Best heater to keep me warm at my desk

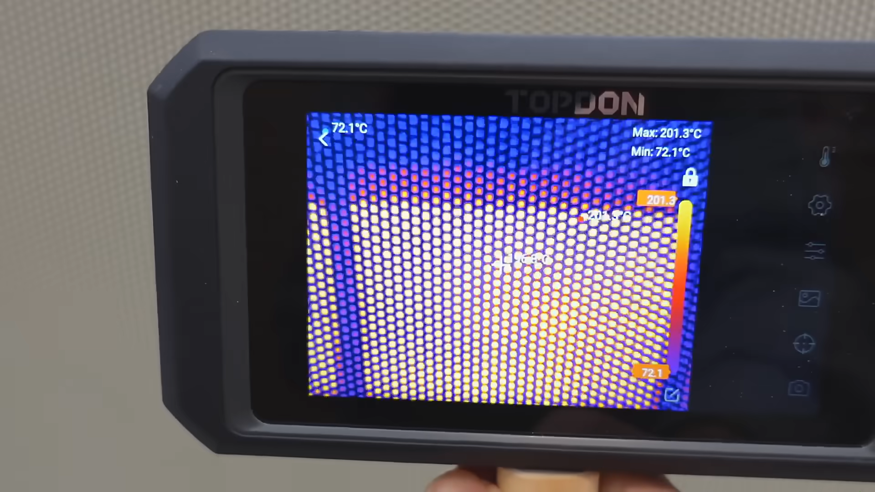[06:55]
On screen: max 201.3°C, min 72.1°C
And looking at it in infrared, that screen is not infrared transparent.
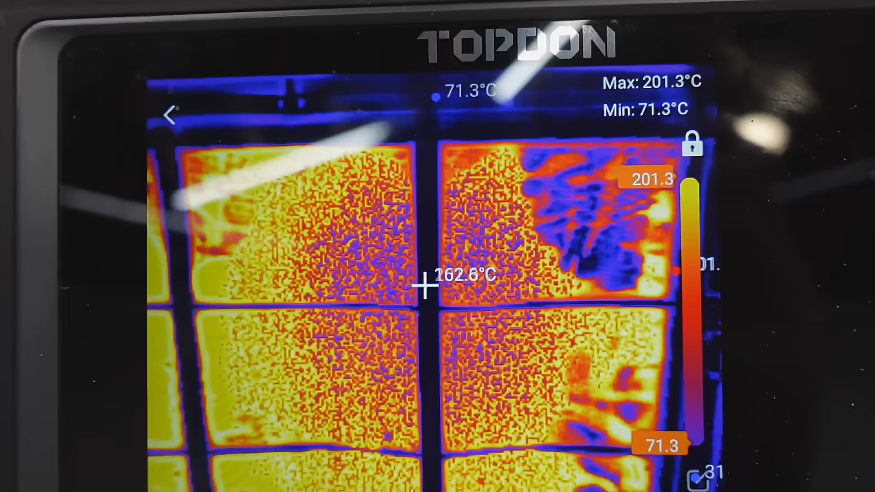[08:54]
On screen: max 201.3°C, min 71.3°C
And looking at an infrared we can see those bars they're probably connections to the electrical and the heating element is limited to the area between those bars.
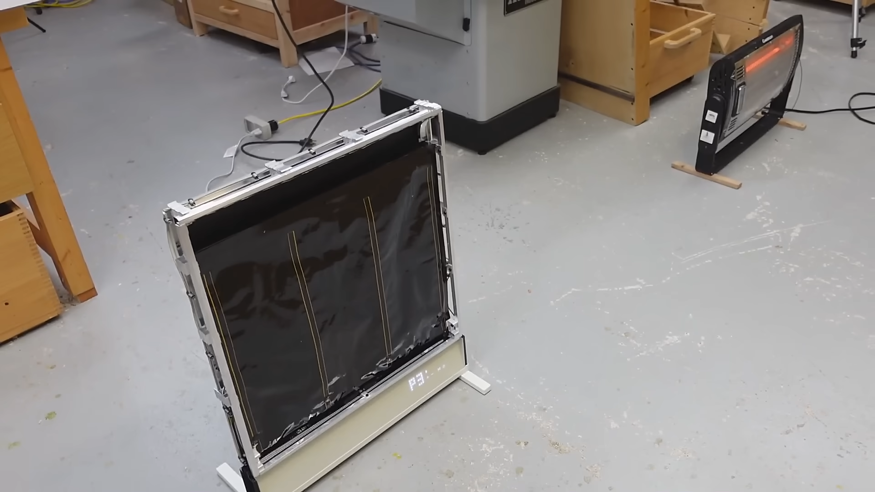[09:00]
So now with the screen removed this one at 1,200 watts
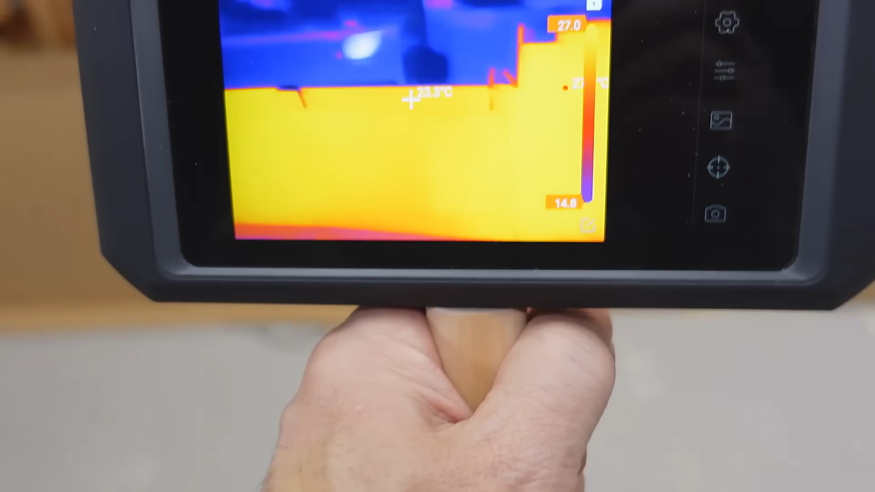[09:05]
makes it warmer in front than this one does at 700 watts which of course it should.
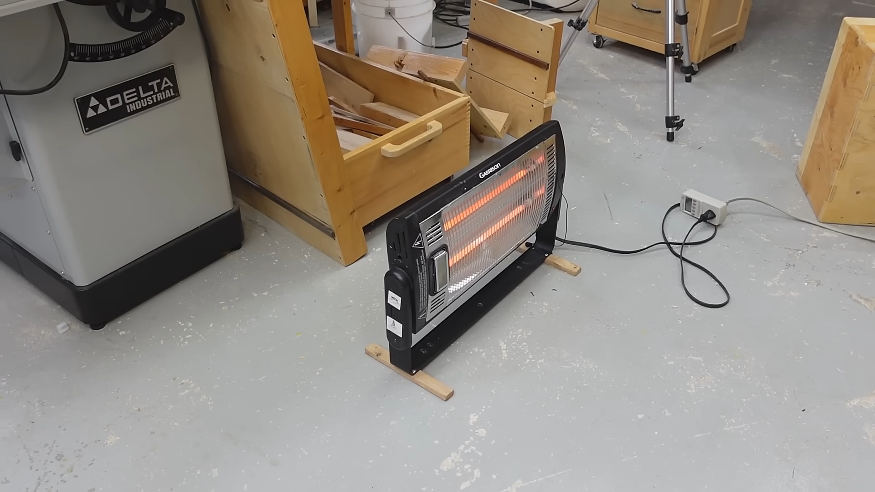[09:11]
Now with the garage heater at full power drawing 1,300 watts
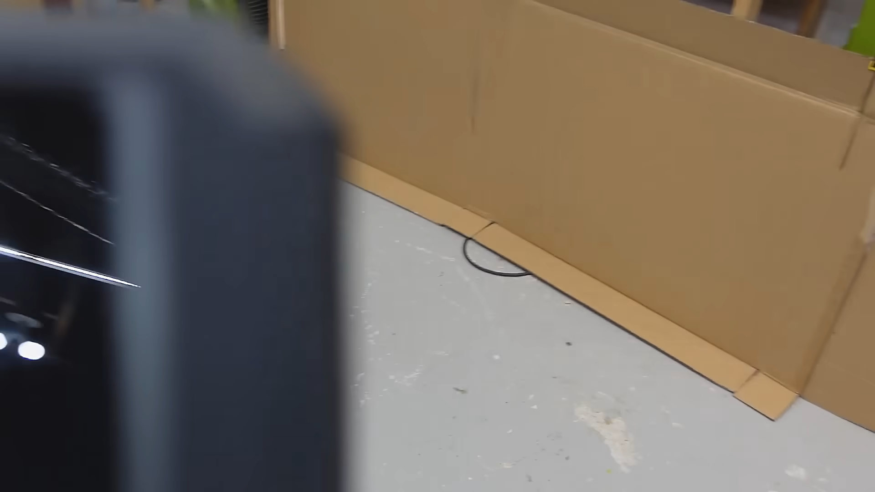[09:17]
looking at the infrared in front of them
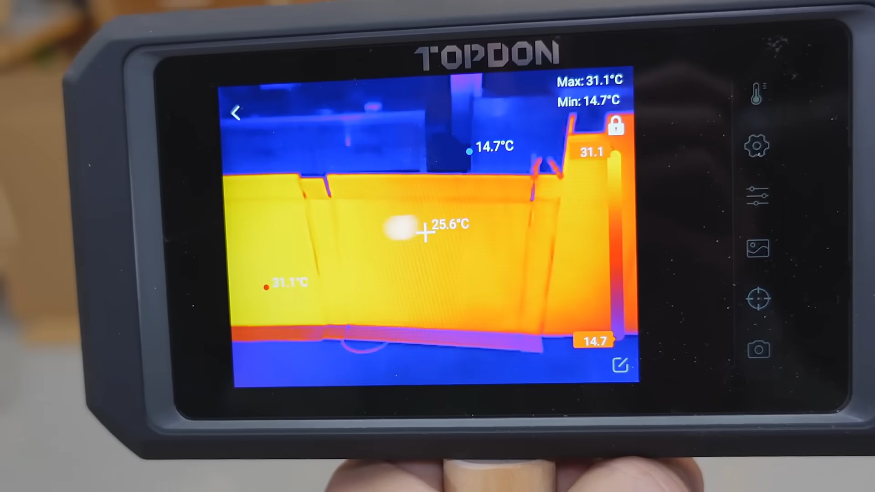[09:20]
On screen: spot 25.6°C, max 31.1°C, min 14.7°C
it's definitely warmer now in front of the garage heater which is drawing 1,300 watts versus 1,200 watts for this one.
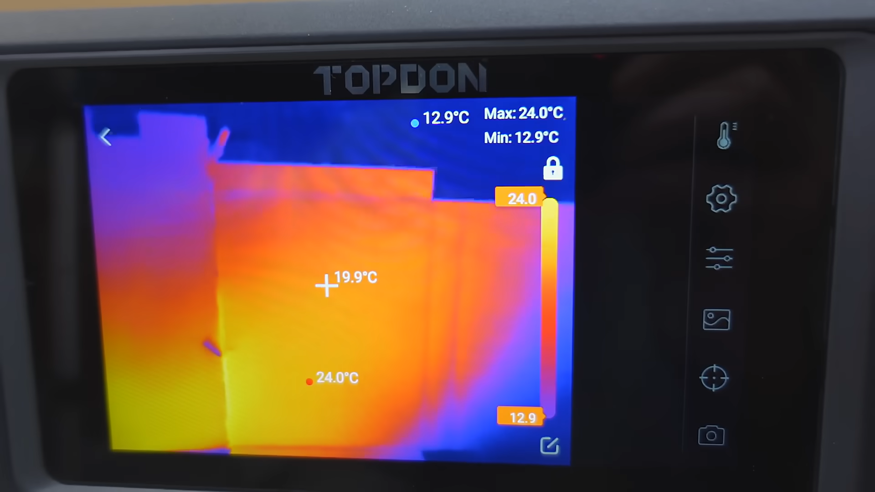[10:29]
On screen: spot 19.9°C, max 24.0°C, min 12.9°C
And then I think it kind of disperses here when it goes back up.
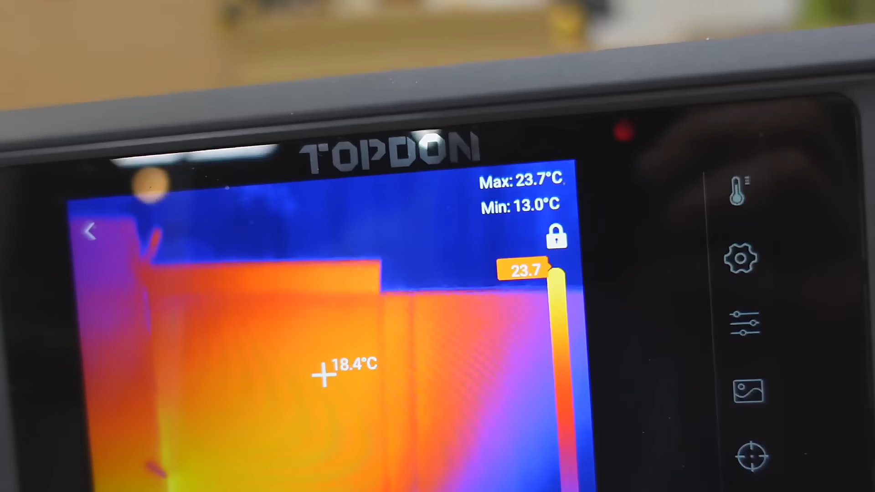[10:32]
On screen: spot 18.4°C, max 23.7°C, min 13.0°C
So at this distance yeah I can feel it warm.
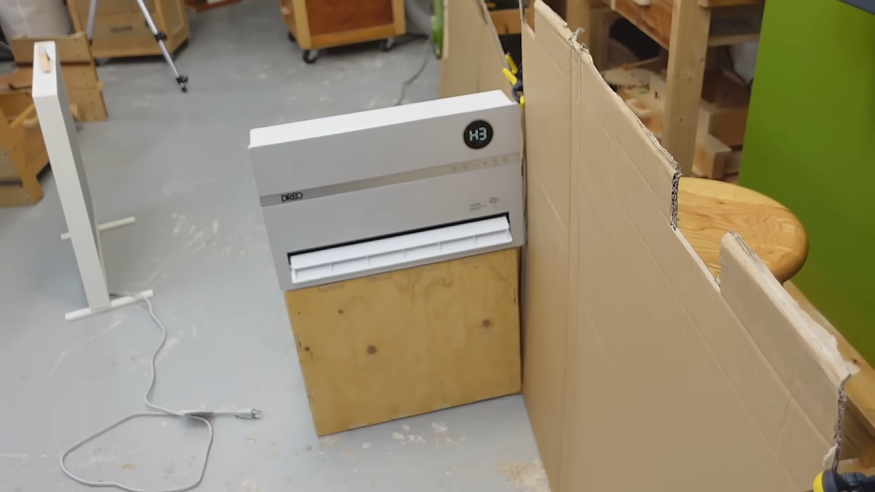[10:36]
And now with this heater at its lowest setting, its lowest fan speed and about 850 watts
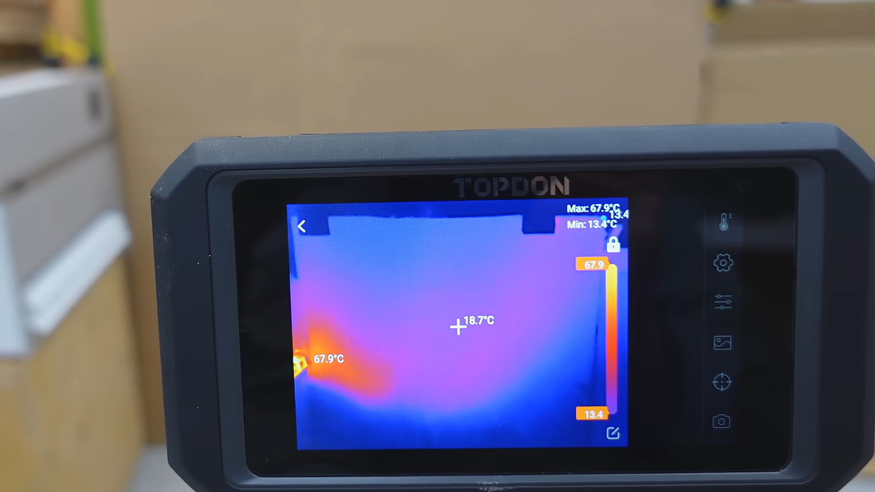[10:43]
On screen: spot 18.7°C, max 67.9°C, min 13.4°C
usage we can see the heat doesn't go quite as far before it rises.